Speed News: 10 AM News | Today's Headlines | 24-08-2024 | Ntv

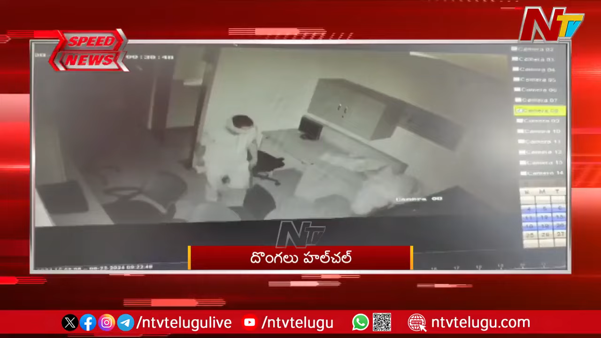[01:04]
अनधिपुरं जिल्ला रूरल परिदिलो दोंगलु हल्चल वो कारल शोरूमलो चोरिकी अतनम नगदु दुरक्क पोडंतो वेनुदिरिगिन केटु गाल्लु सीसि क्यामरालो रिकोड़ैन दुरुस्याल